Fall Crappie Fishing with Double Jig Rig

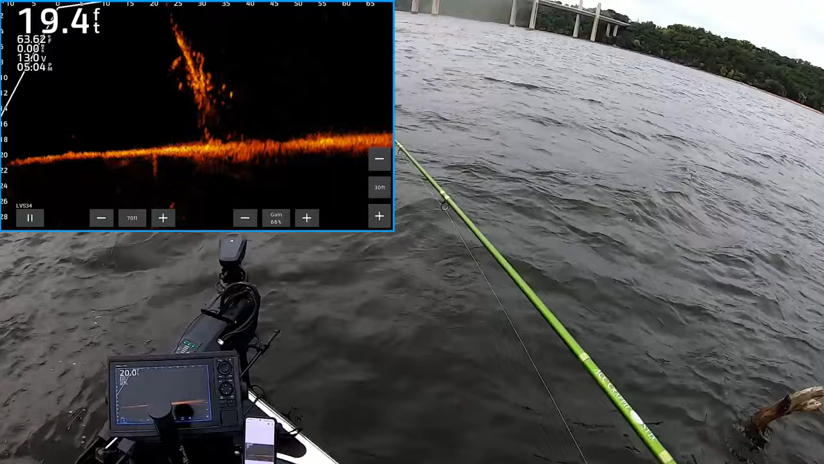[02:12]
On screen: depth 19.4 ft
Big old school. Well, that's why I use a double jig setup. They hit that top jig. It's a smaller profile, so I'm... I was a little...